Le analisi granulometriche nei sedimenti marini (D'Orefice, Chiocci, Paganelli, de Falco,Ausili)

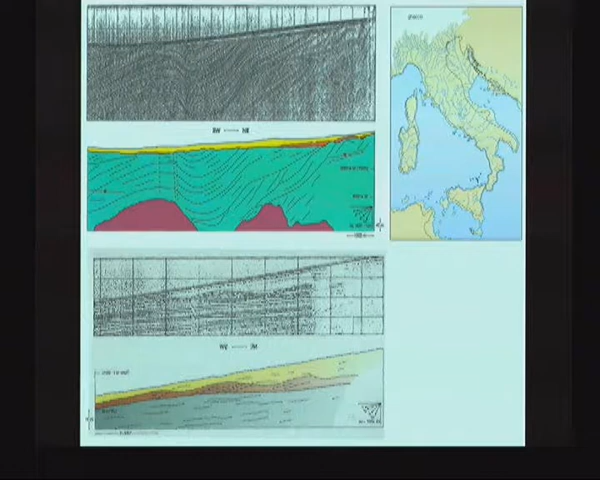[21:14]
spesso interposti tra le due ci sono questi piccoli depositi questi arancioni segnati qua oppure qua sotto che sono spesso dei ritosomi di ambiente costiero che si sono formati durante la risalita e che possono essere coltivati perché non vanno a intaccare i sistemi ritorali attuali in quanto sono a profondità non più compatibili con il modo ondoso in
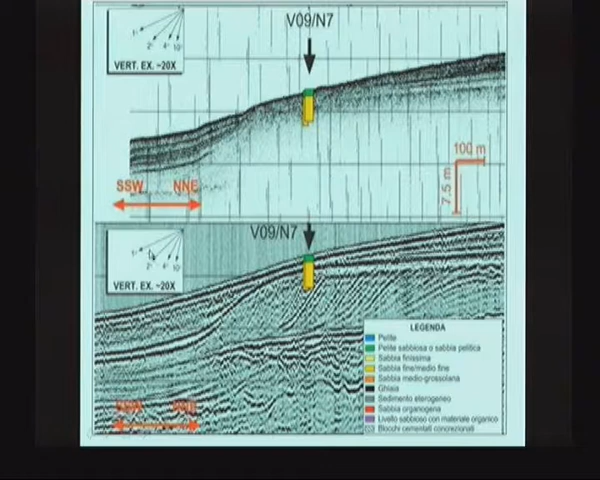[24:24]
di questa parte sabbiosa qui in giallo a un deposito sismicamente definito che sarebbe questo deposito con cliniformi procladanti non sono eolici perché qui c'è un'esagerazione verticale molto alta quindi la pendenza reale in realtà di 3-4 gradi
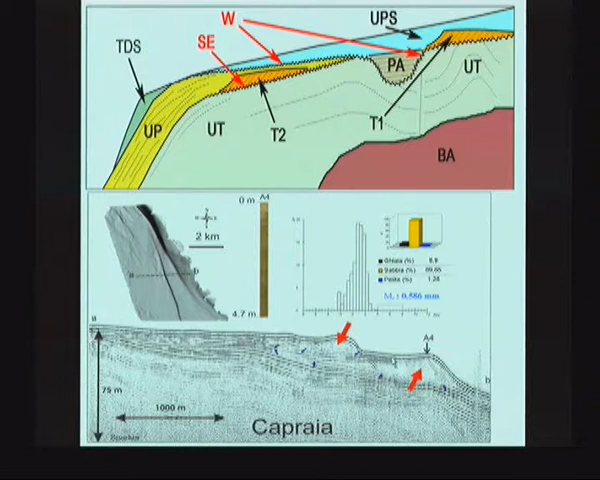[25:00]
questo è un deposito formato ai 6 piedi in una parofalesia qui siamo a Capolinaro successivamente diciamo ricoperto da periti di alto stazionamento un deposito abbastanza ben classato
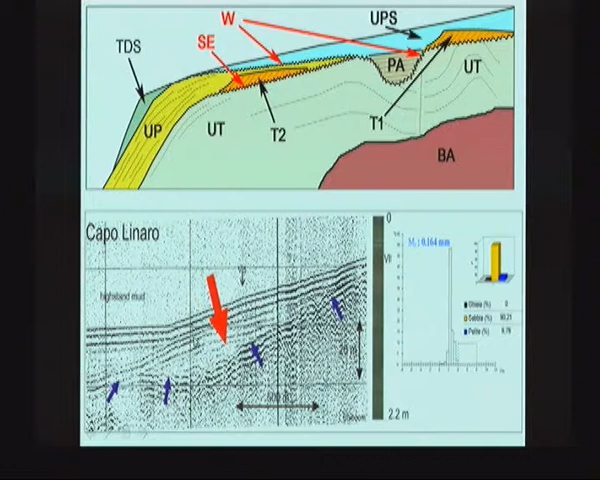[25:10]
un deposito un po' meno ben classato perché è un deposito flugliare di riempimento di un palo alveo qui siamo a Montalto di Castro questi profili sono stati fatti
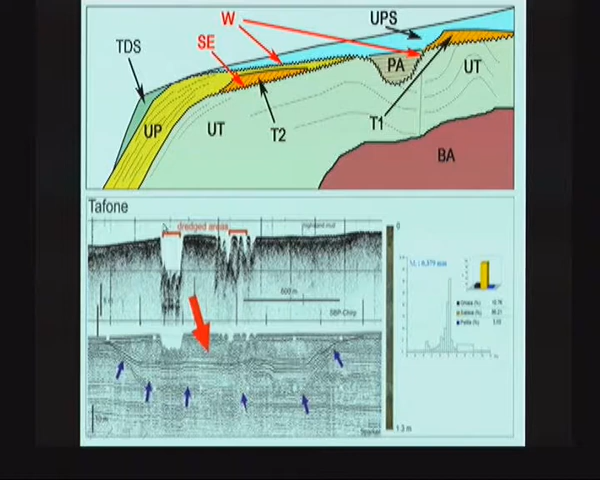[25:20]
successivamente alla coltivazione del deposito che vedete testimoniata da queste asportazioni in questa zona qui siamo a Torvaianica
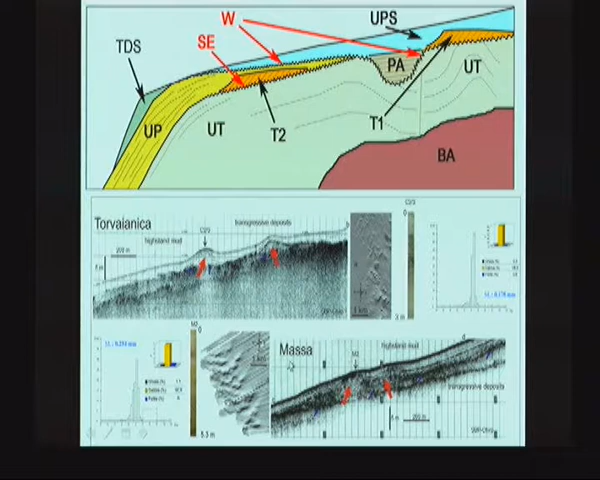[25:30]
queste sono invece delle piccole dune formatesi con un livello del mare più basso in prossimità appunto del promontorio di Anzio Torvaianica caratterizzate anche loro invece da un'estrema selezione dei sedimenti in
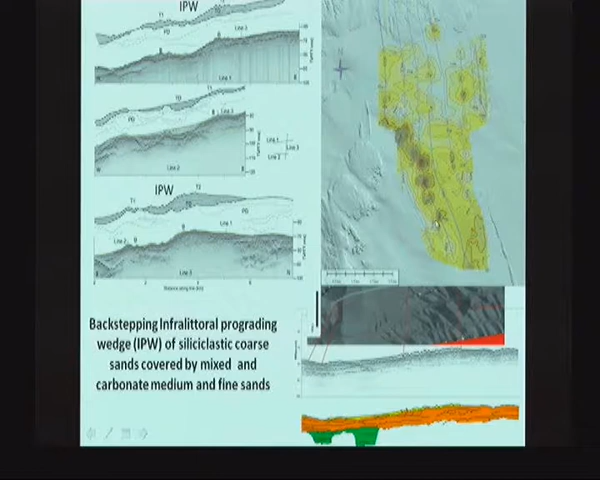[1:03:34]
chiaramente poi questo lavoro va completato come abbiamo visto prima con la sismica che ci consente di rilevare gli spessori e di calcolare poi i volumi di questi depositi presenti a fondo mare